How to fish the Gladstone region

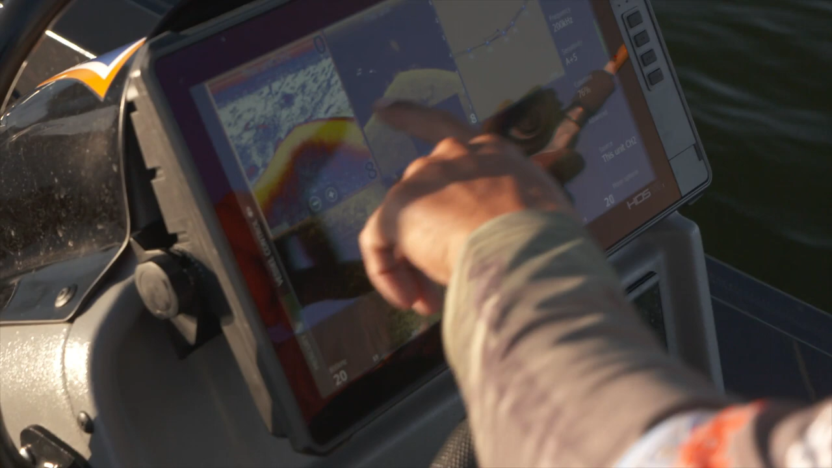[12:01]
and they'll usually be right on that edge where this bait's congregating, or they'll be just up on the flat next to the weed. So it depends on the time of the day where they are.
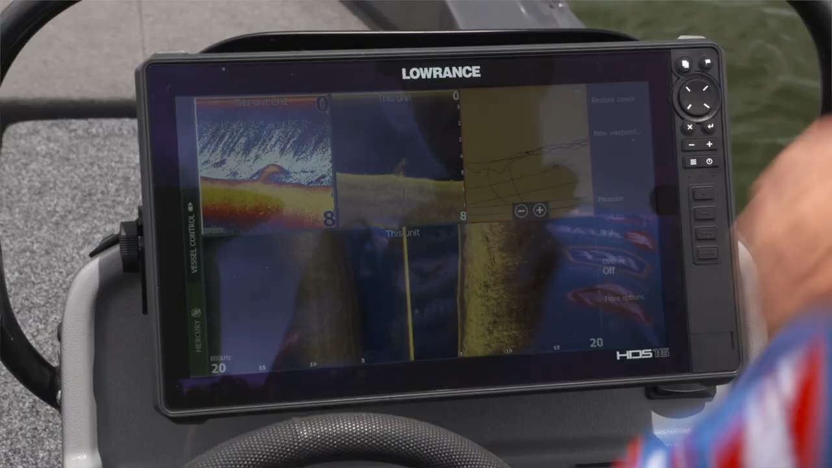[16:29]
The set up we've got here at the moment is side scan right across the bottom so we
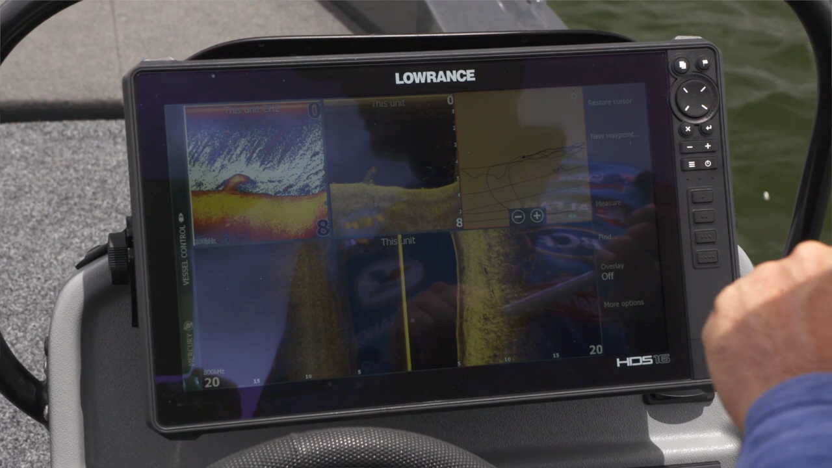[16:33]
can mark the fish either side so we know if we're trolling next time we make a run we might want to move more one way or the other.